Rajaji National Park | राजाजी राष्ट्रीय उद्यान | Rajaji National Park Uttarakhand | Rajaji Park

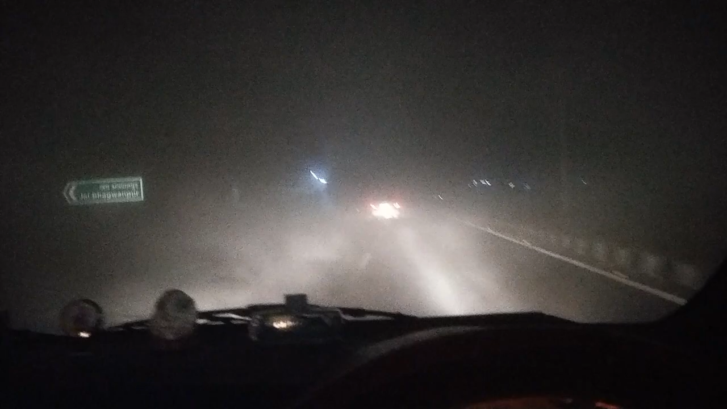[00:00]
बड़ा ही जबरदस कोरा हो रहा है अब ही मैं जंगली रिजॉर्ट जा रहा हूं तो बीच-बीच में पैच होते हैं जब पिल्कुल कोरा हड़ जाता है और फिर
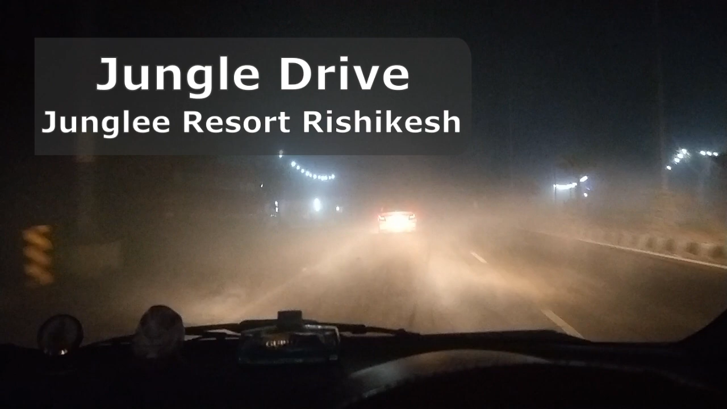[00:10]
बीच-बीच में काफी कोरा आजाता है तो यह इस सीजन का पहला कोरा देखा है मैंने
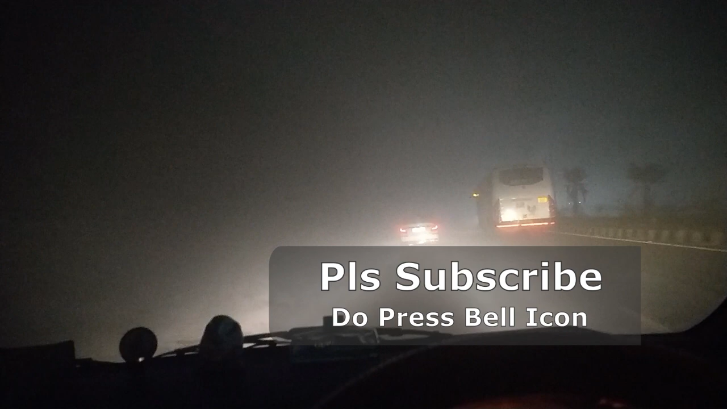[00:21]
अब देखिए पैच खतम हो गया फिर आया और थोड़ी देर में कोरा फिर गाया हो जाएगा
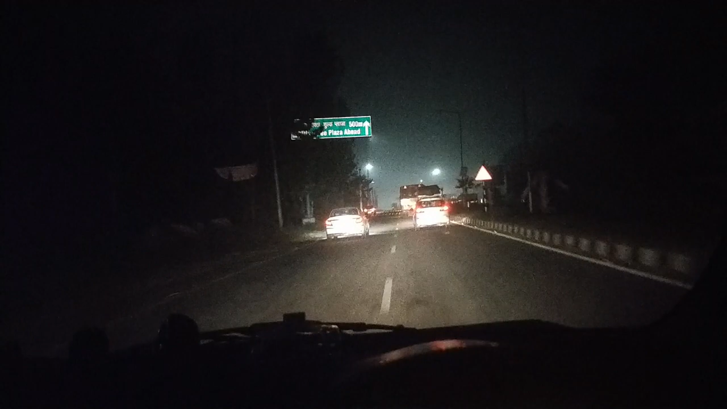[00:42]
अब यह देखिए कोरा खतम हो गया थोड़ी देर में कोरा आता है और फिर गायब हो जाता है जब कोरा आ जाये तो
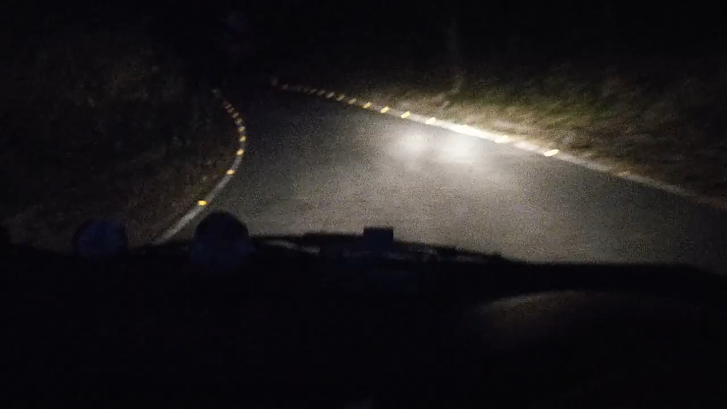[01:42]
ग यह स्पॉर्ट है हाथी होगा हाथी बहुत मिलते हैं और यह जो टाइम होता है इसमें हाथी वापस जंगल में जा रहे होते हैं राद बर गूमके शाम को निकलाते
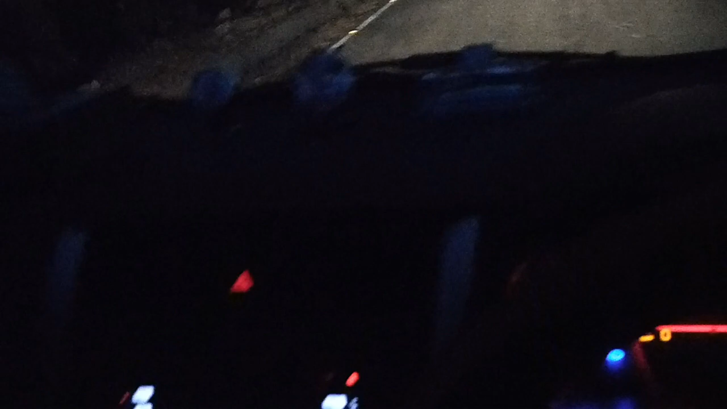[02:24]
कोगर पड़ा हुआ है काफी जारा यहां से निकल के गए अभी अभी हाती है
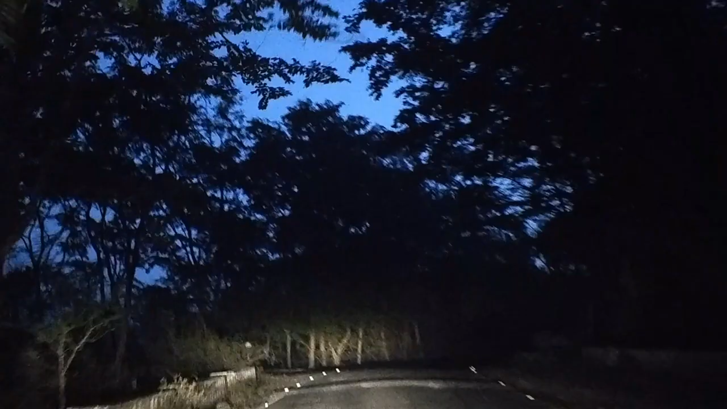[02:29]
यह वह स्पॉर्ट है छिला टैम की दरफ जाता है और
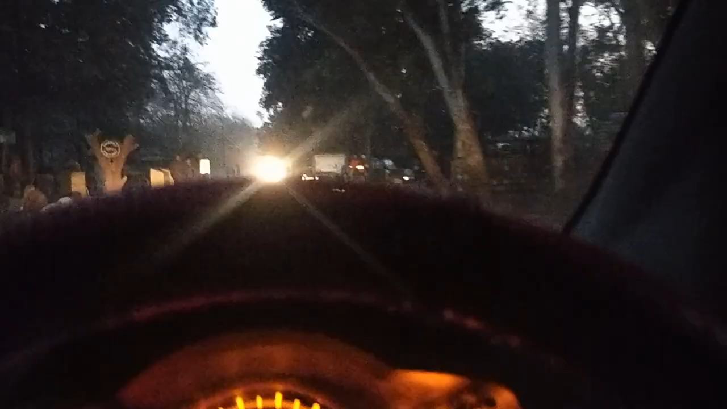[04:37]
यह चिला सफारी गेट आगे है जो बैरियर दिख रहा है यह सफारी की तयारी हो रही है मौनिंग सफारी जिपसी वाले जा रहे हैं और यह लोग वेटिंग में हैं बाकी